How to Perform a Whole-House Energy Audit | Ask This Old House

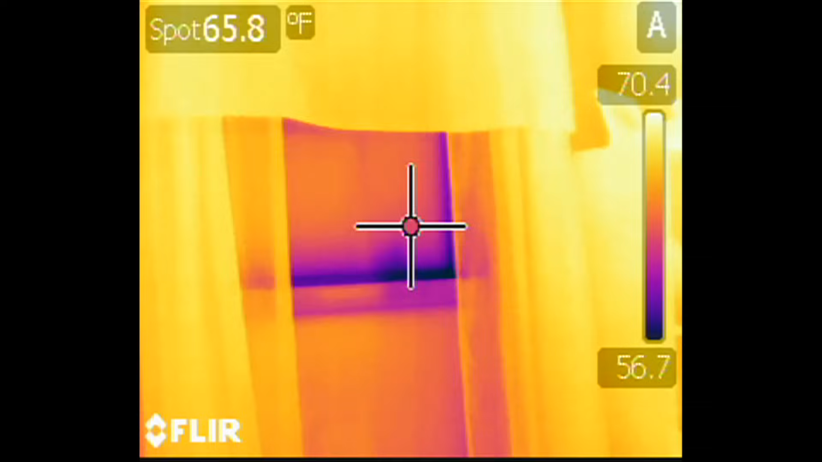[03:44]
On screen: spot 65.8°F
So you can see where the window is, where the cooler blue, purple areas are. And then as you move around the room you see the inside stuff, it's yellow or orange, it's warmer.
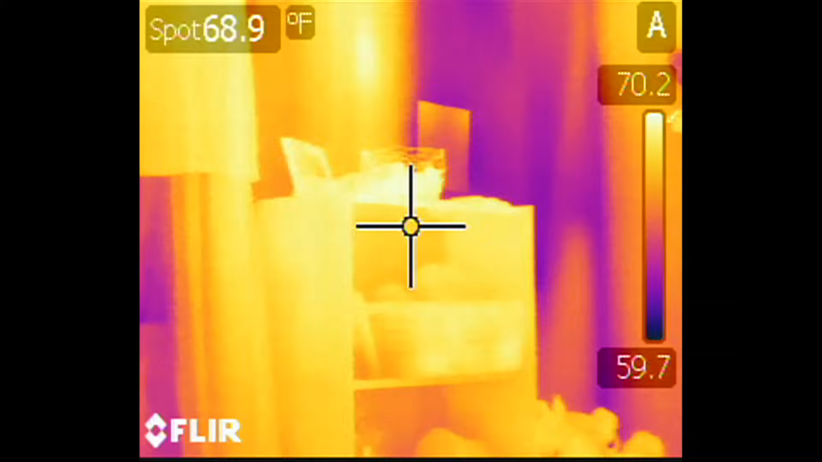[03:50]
On screen: spot 68.9°F
All right. And what do you see on the wall? And the wall itself, you see right next to the window there's a bay between the studs.
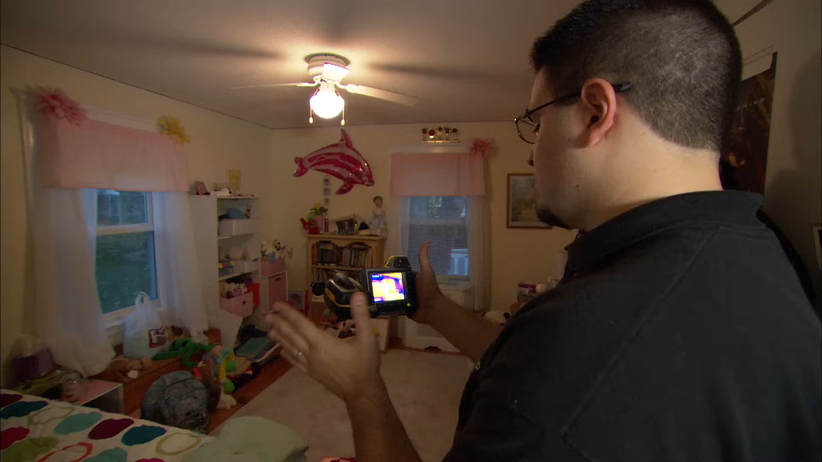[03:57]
Yeah. There's plenty of insulation right there. It's a warmer color.
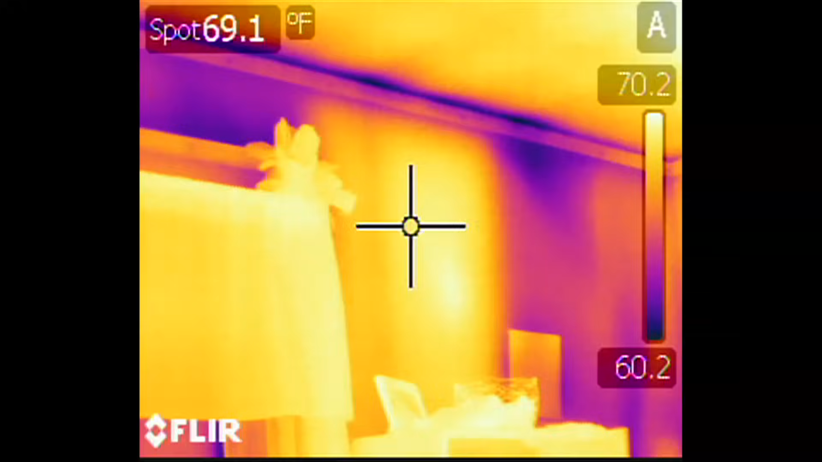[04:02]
On screen: spot 69.1°F
But right next to it there's a cold spot. So you're saying, you're thinking that we've got, what, full insulation right here in this bay?
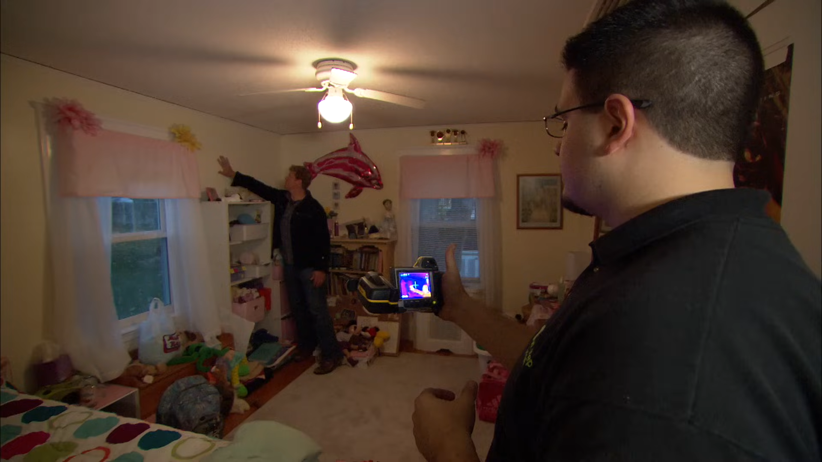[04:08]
Right.
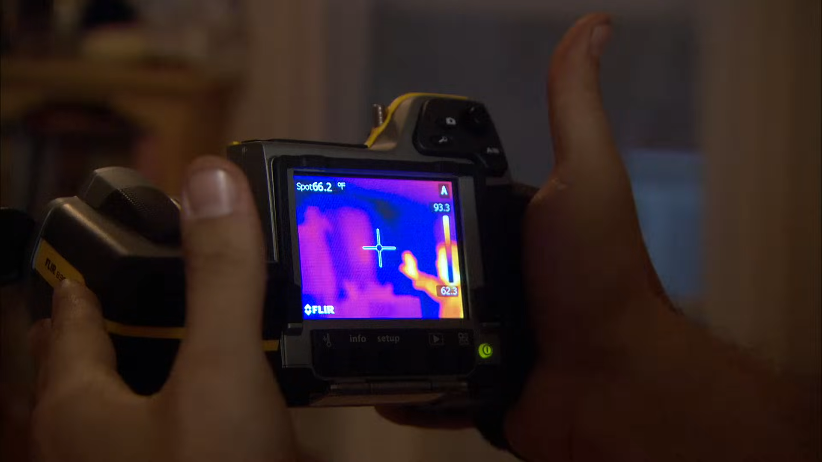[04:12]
On screen: spot 66.2°F
And what, either no insulation or what, poorly installed insulation over here? Exactly. And that's a big temperature difference. Right. It's about 62 degrees versus about 69, maybe 70 degrees.
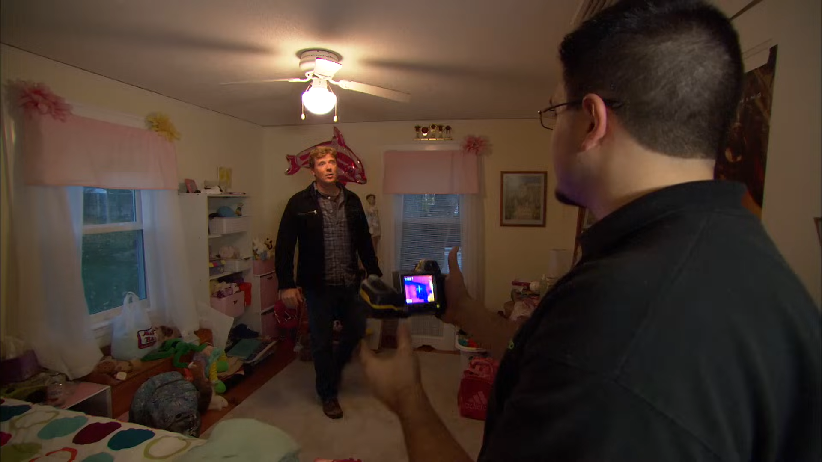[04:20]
So it's almost a 10 degree difference between the two bays.
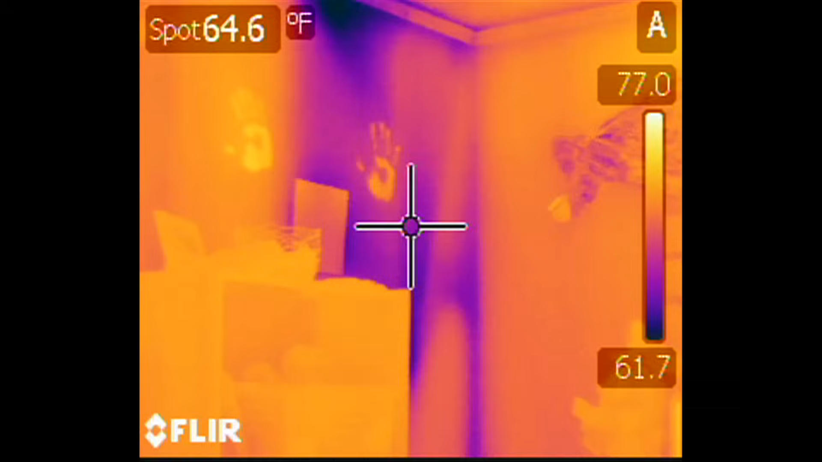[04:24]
On screen: spot 64.6°F
Well, that's going to make a big difference in your comfort level. It definitely will. And you can see how sensitive this camera is. You can still see the handprints on the wall. Wow.
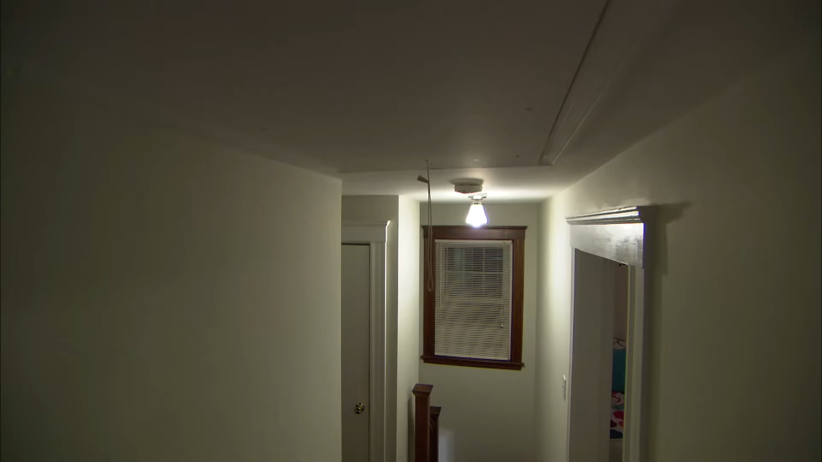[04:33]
So another big point of leakage is going to be the pull downstairs to the attic. Right.
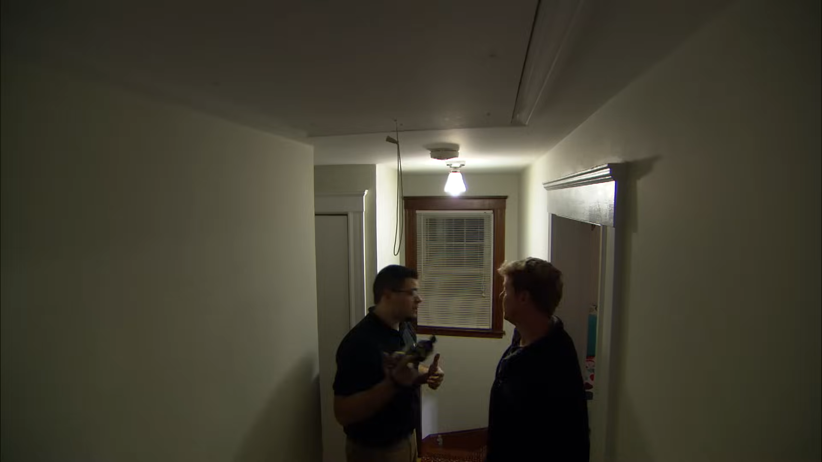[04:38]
So if you look at it with the infrared camera and with the fan still blowing, we're going to be able to see the cold air being pulled out through the edges. I mean, I could see the blue, but I could also see wisps as if the wind's blowing right through there. Exactly. Well, the fan's still blowing, so you can see it pulling out the cold air.
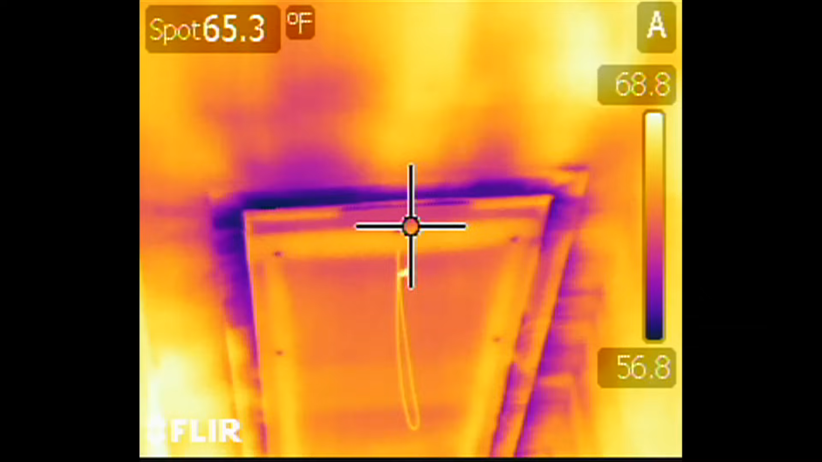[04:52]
On screen: spot 65.3°F
And the temperature difference? It's over a 10 degree difference between the inside and out. Just a big hole right through the second floor. Right.